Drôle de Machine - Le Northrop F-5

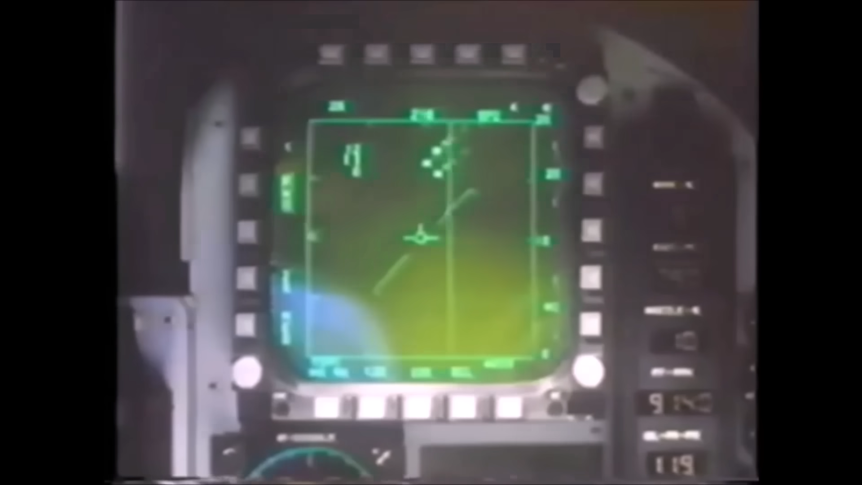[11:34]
Il possède une avionique dernier cri et un radar multi-rôle performant, lui conférant même des capacités de combat au-delà de la portée visuelle.